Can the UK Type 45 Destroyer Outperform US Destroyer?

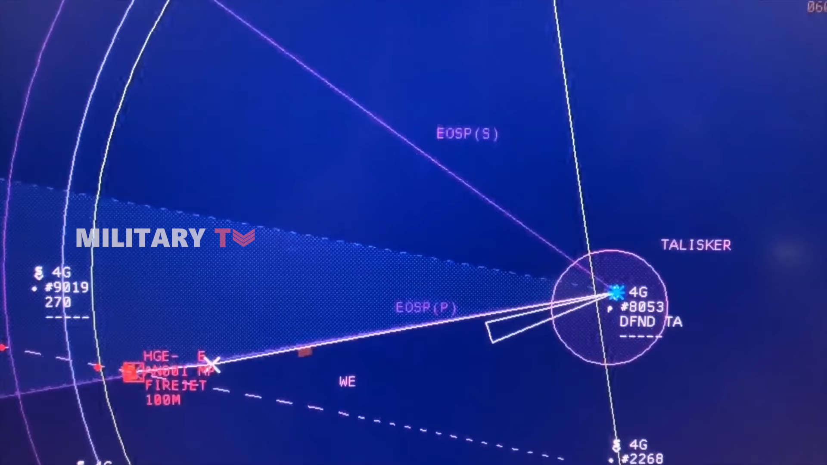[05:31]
This system can target and destroy multiple threats simultaneously, protecting forces and fleets from air and missile attacks.